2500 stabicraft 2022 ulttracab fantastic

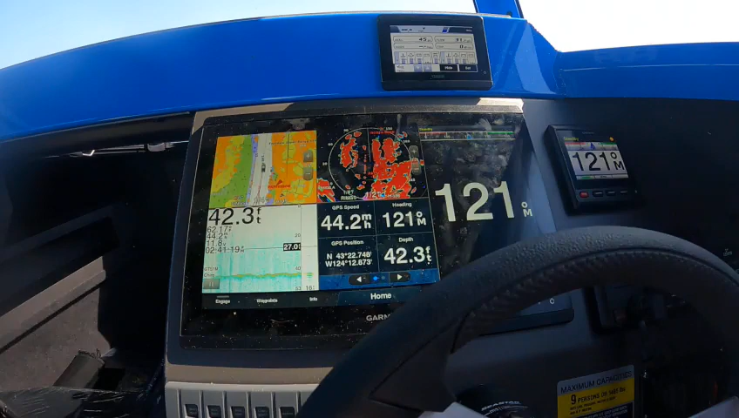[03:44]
almost 45 miles an hour, so that's good,
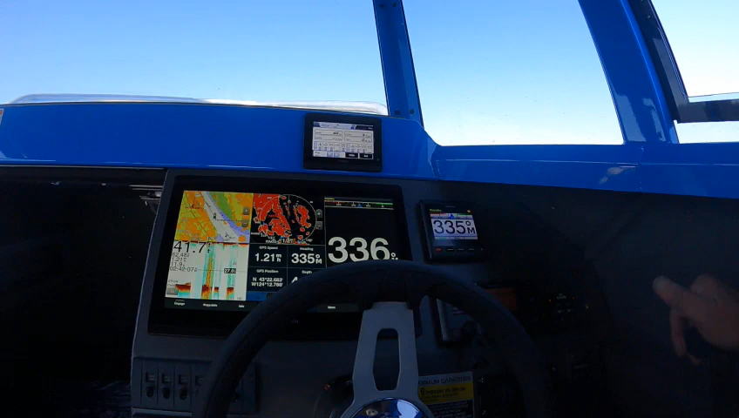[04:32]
right here, bring that there, then what I'm going to do is leave this one in gear,
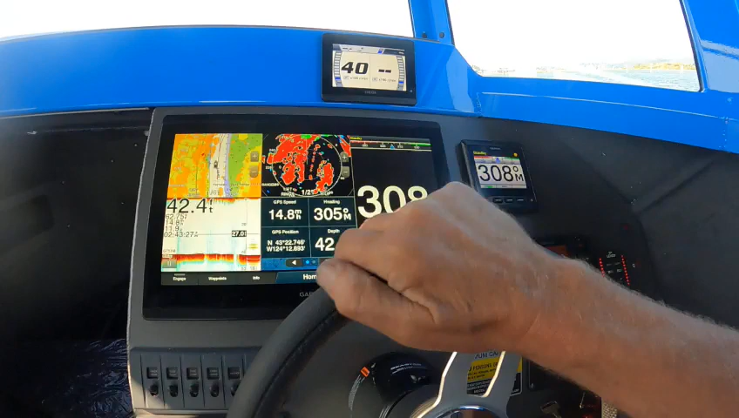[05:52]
she's going to flank, there's 17,
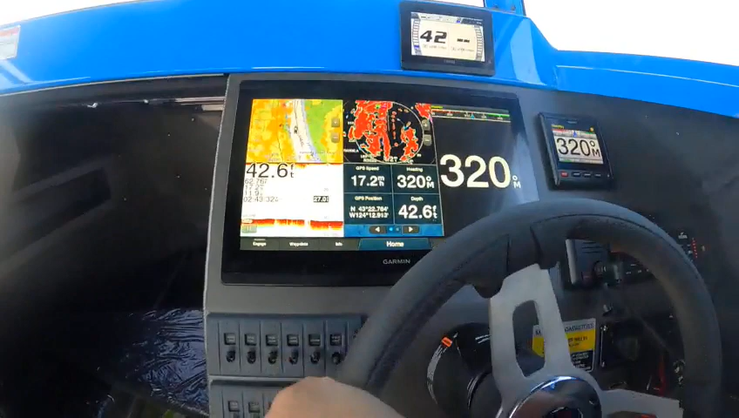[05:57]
AIS, go up, hit it,
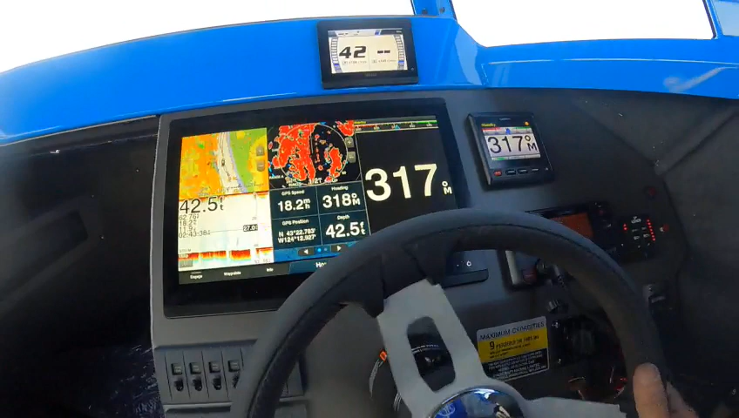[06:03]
now
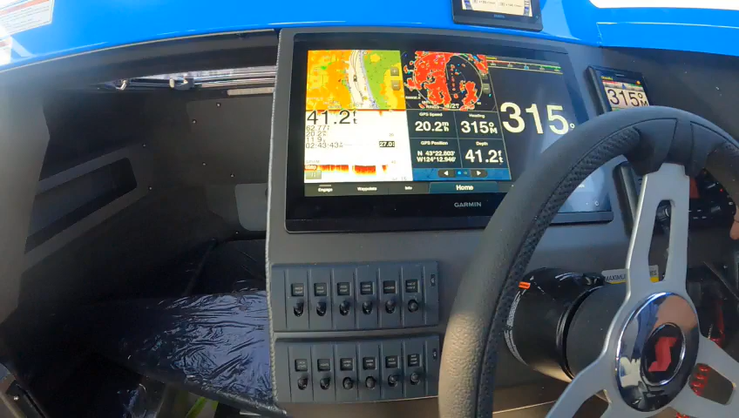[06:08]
start trimming it with this one,
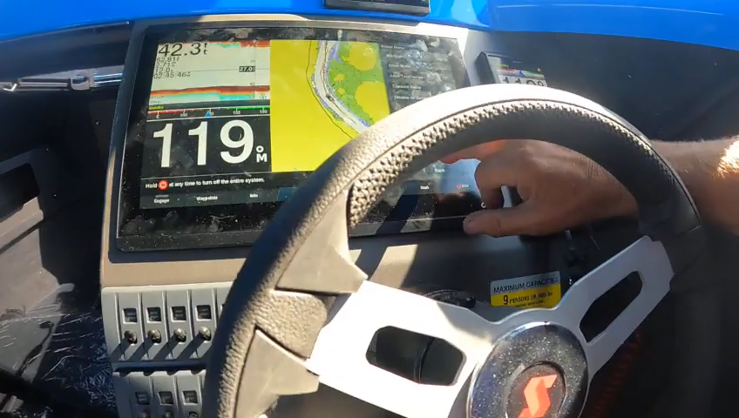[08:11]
hit power, turn off system, or if you're just floating out here, you can just put it on power, sleep, and it'll turn it off, so that's off, we really don't need the autopilot now,